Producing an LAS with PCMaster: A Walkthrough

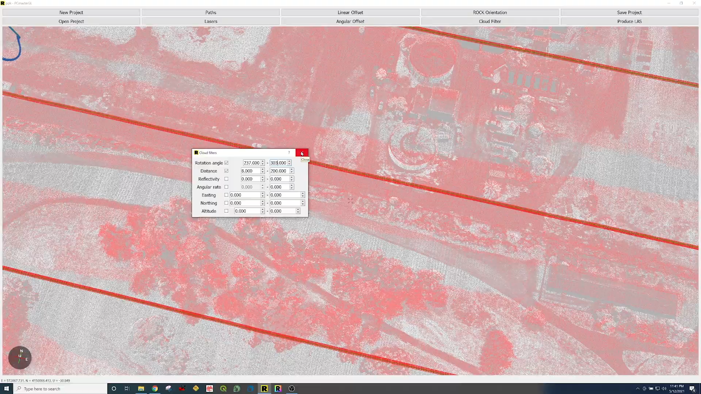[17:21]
The only one I'm really ever messing with when I'm flying is this rotation angle. And I'm going to filter off those two degrees on both sides, just to get that extra bit of accuracy and precision from my R2A system.
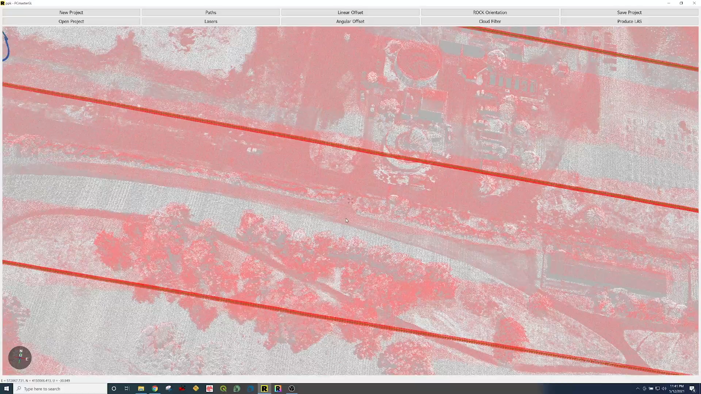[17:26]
Now, let me tell you about the bore siding. So we can see right here, we have multiple passes.
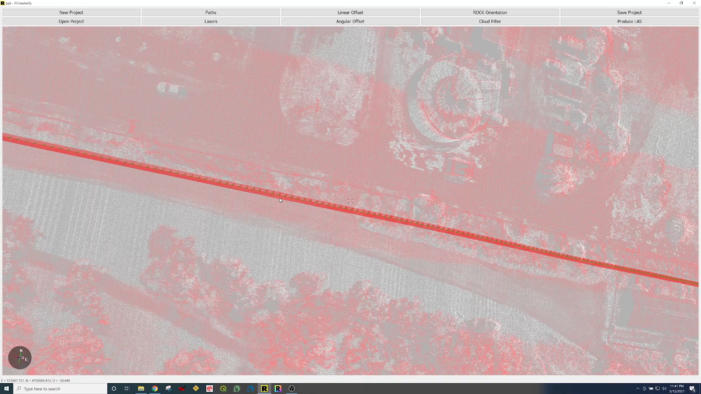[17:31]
Let's go ahead and rotate this. Let's look at this structure right here.
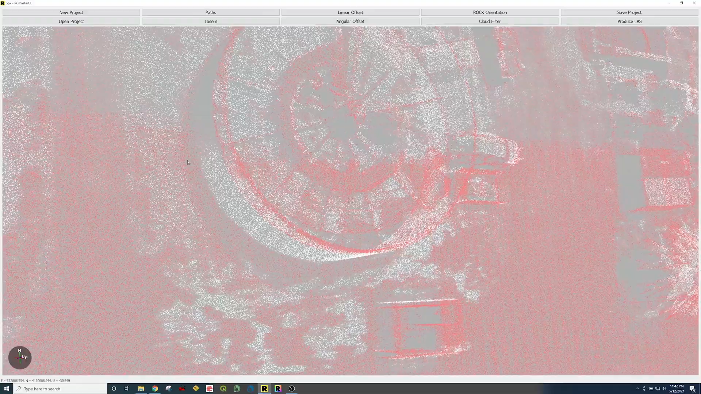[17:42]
So we have multiple passes, looking at this same structure, and we can see it's lined up pretty darn well. Now, let's investigate what happens when we play with this angular offset.
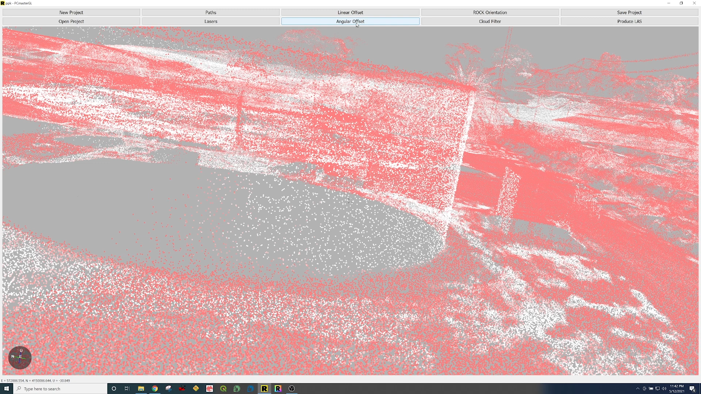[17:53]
So we have yaw, pitch, and roll. So let's move with the roll. So it's at negative 0.05. I'm going to go ahead and adjust it and just show you what it looks like.
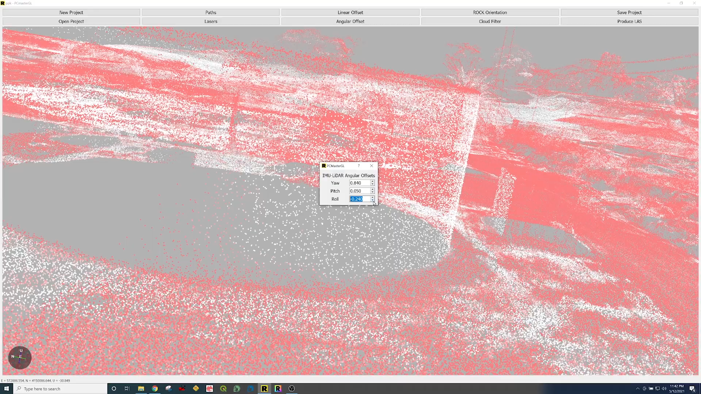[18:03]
You can see the two data sets moving with respect, well, it's the same data set. But now you can see doubling right there of this cylindrical object, right? So that is now unboresighted. And we have a full procedure to show you how to boresight in a different document. But just so you know, you can do it here in real time and see the data line up. And this is how you would just tune up the data.
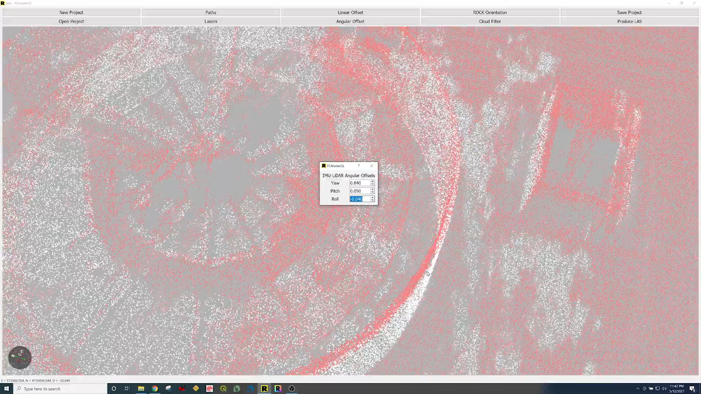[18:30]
So I encourage you to actually you can play with this to tune up your data and see if you can just make it ever so slightly better. And really take note of what the numbers were before you did anything,
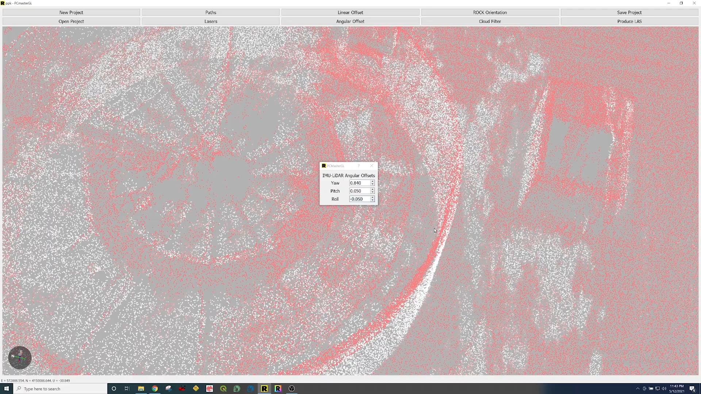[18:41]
and then make minor adjustments just to see if you can get the data a little bit more accurate. And keep in mind really what's happening on this data set is we're seeing the inside of this, this object here, and we're seeing the outside of it.